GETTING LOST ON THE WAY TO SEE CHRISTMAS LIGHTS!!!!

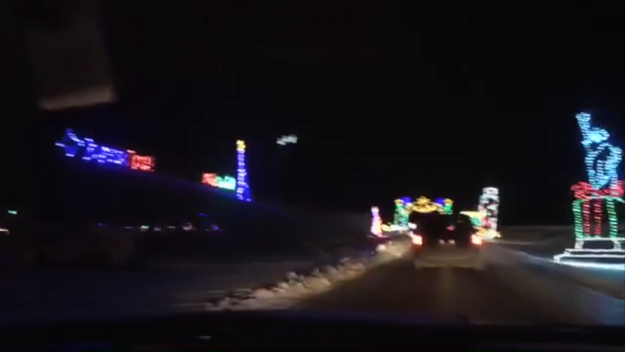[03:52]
look he's sleeping and we're about to go through the lights and he's sleeping i didn't shut off the headlights did i yeah i think you did so so so